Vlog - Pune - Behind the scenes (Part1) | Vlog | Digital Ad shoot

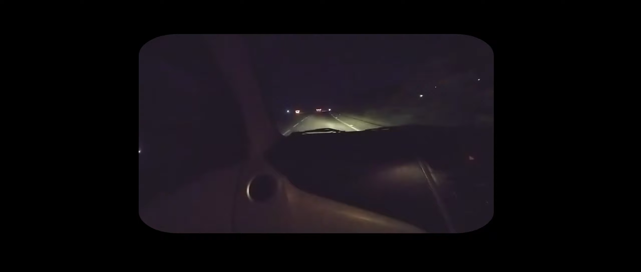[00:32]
और इस वक्त आप देख रहे हो पूरा अंधेरा चारों तरफ।